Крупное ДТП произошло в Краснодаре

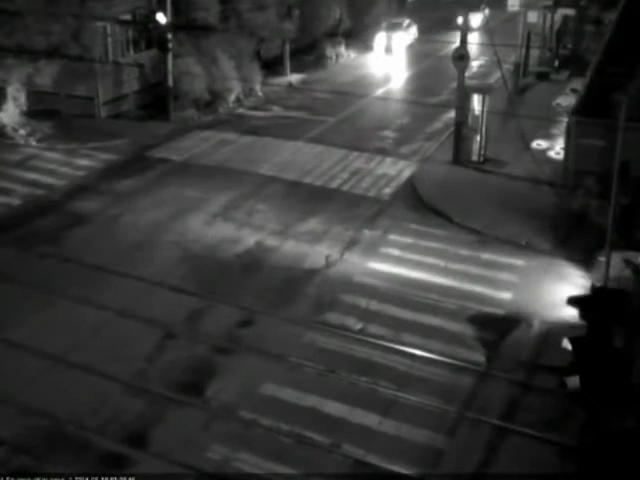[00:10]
Виновницей аварии по предварительной версии стала девушка, сидевшая за рулем Тойоты Королла. Камеры наружного видеонаблюдения зафиксировали, как автолюбительница не уступила дорогу отечественной машине. На большой скорости иномарка влетела в ладу. В результате оба автомобиля перевернулись. Водители и пассажиры отечественной легковушки были доставлены в больницу. У обоих травмы головы сейчас по факту аварии ведется проверка. О других происшествиях за минувшие сутки расскажет Никита Рудой.